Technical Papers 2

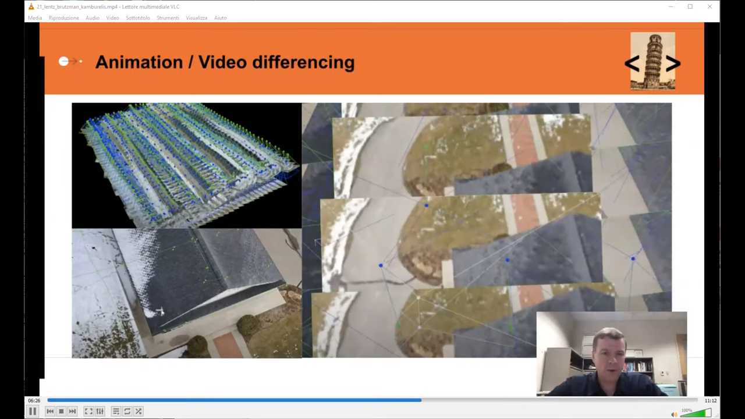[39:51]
and we perform in essence a 2D comparison at those individual renderings for each individual frame or a subset of the individual frames within a given sequence. We come to a common theme in going through this differencing work.